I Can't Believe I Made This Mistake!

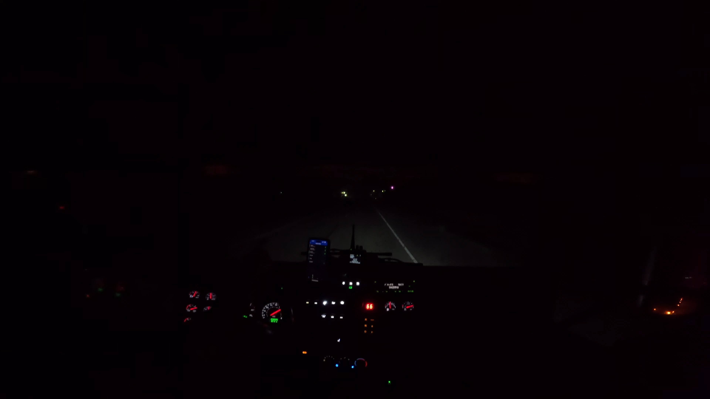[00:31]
looks like we're pulling up here it's right about where i was expecting just real tight s-curve we've worked a number of accidents in this spot here this is oh it is rolled over
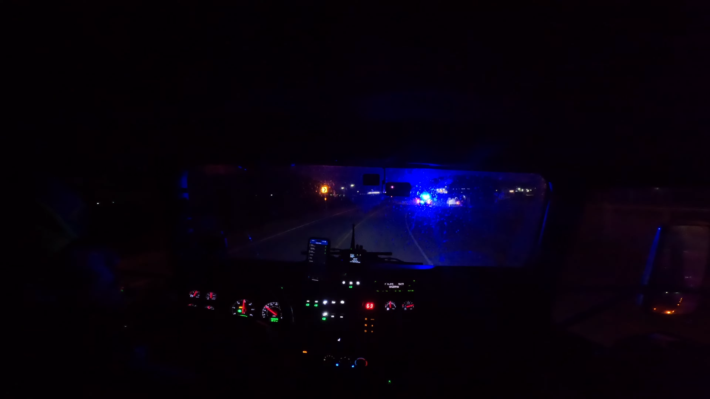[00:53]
there's a they said gray jeep that is not a gray jeep